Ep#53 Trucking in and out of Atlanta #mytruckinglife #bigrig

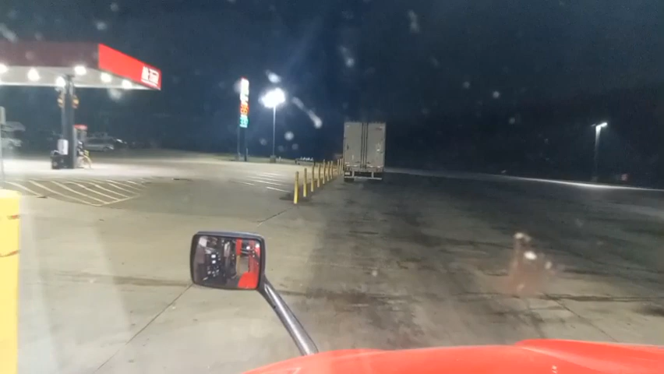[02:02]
Well, I almost defeated the purpose for going in here to save myself from having to go in another truck stop,
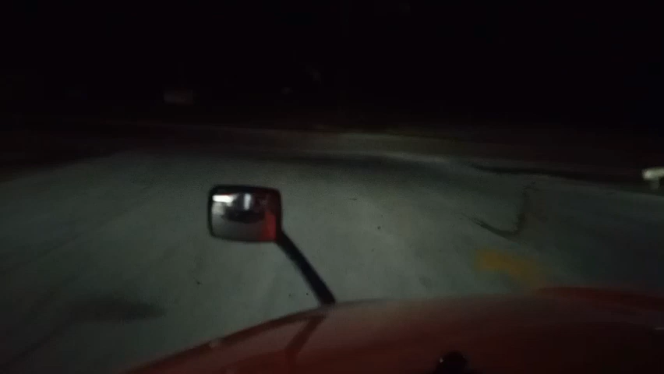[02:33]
because now I got to go in another one to get my Red Bull. Ah, well. It's only 2:30 in the morning out here, so hopefully. Continue on US 80.
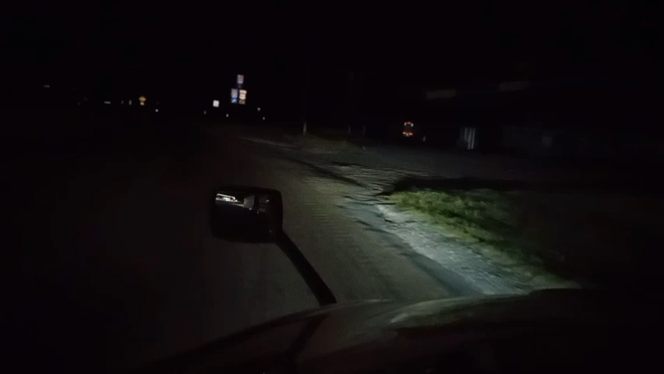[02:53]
The pilot won't be full of Yahoos, and I can get in and out of there pretty easy too. So yep, let's go. Alright, here we are at the exit for the fuel. 3.9 miles. I could have come down here and stayed, but the time I parked yesterday, there probably wouldn't be no parking at this truck stop.
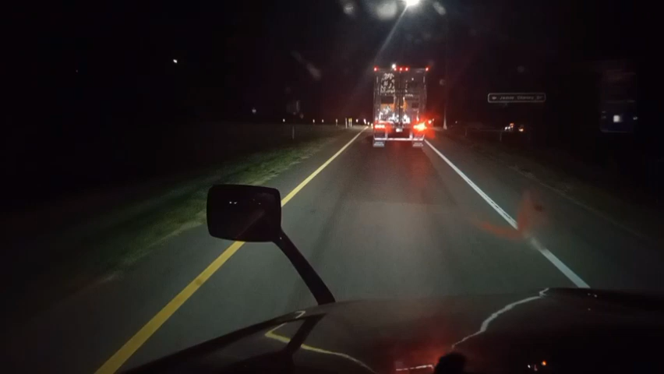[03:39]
So, yeah. I prefer to stay at my safe haven. Yep. Turn left on 49th Avenue, then take the first left. It's early in the morning for you to be barking orders at me. Look at that Peterbilt over there. Look at all the lights. Oh, yeah, buddy. That's what I'm talking about. Now, get in here and get fuel.
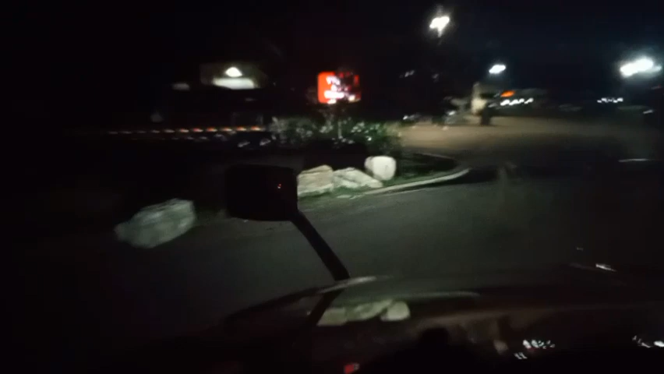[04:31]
I can't stay behind him. It's like an old grandma driver. Yeah. Yes, folks, I just come in the exit, but I couldn't stay behind that cat. Like, he couldn't find the gears. I don't know what he was having problems with, but I got to go.
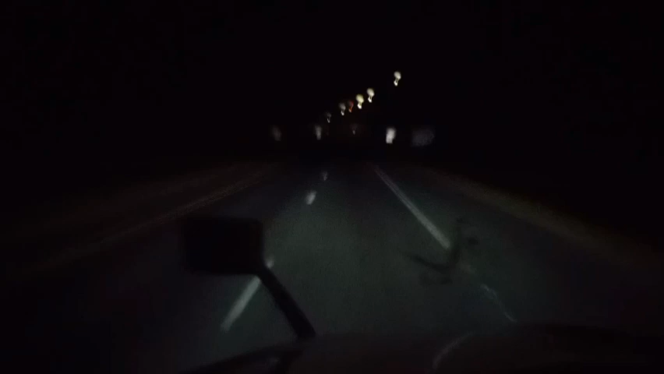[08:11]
Oh, yep, yep. We're in Alabama. Get the bumps as soon as we cross in. Yep, yep. All right, folks.
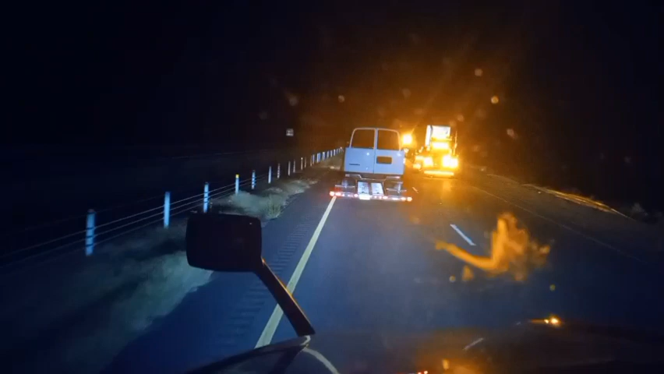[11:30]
a truck run down the guardrail. Oh snap, he's missing his tandems. All his wheels disappeared out from under his trailer. Not a good sign, not a good sign. Well, it wasn't too bad though. Only lost about 5 minutes, if that.
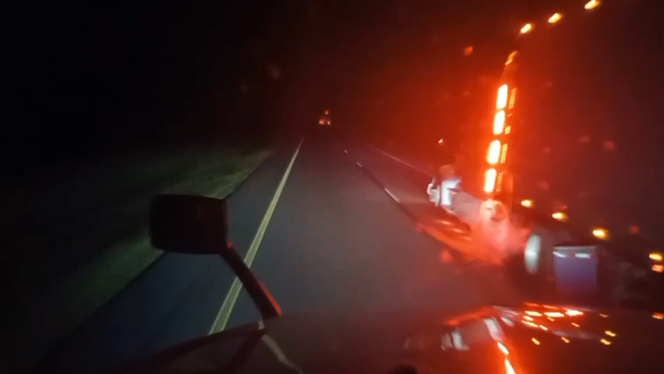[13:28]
Hey, folks, here we are coming into Tuscaloosa. Yep, yep. This is Tuscaloosa. Ain't much to see here from the highway, but yeah. A few lights. But other than that, not much of nothing.
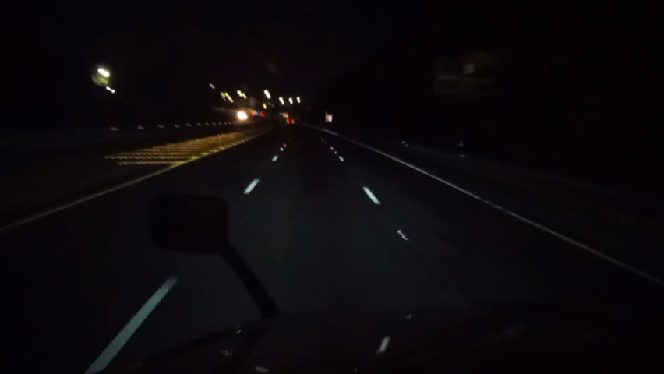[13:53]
And we're about, say, 140 miles from the state line. 140 miles will be in Georgia. 200 miles we'll be delivering. So, yep, yep. Let's go. Let's go.
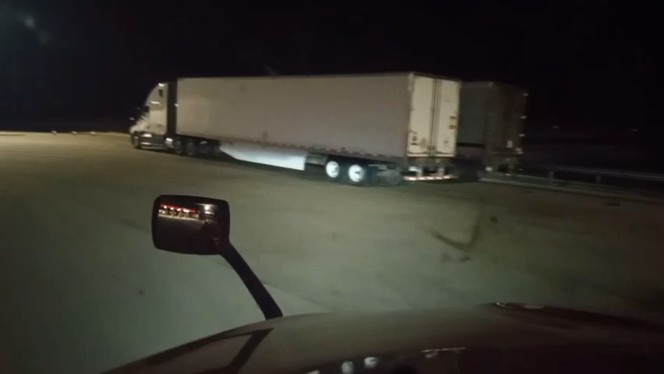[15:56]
Look at the lights on this one purple Freightliner. Hell yeah, that's pretty cool.